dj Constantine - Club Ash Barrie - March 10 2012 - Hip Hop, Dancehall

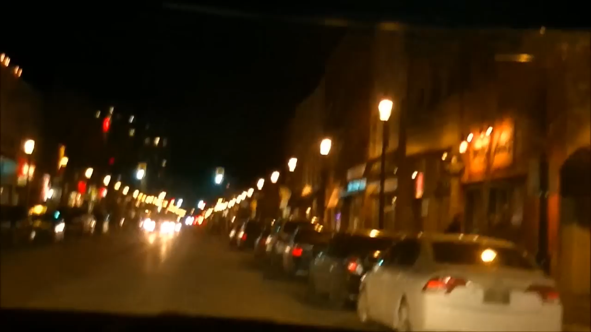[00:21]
There we are, Club Ash. I gotta pull up right in front. There we go, Club Ash. Sick! I better Yui it.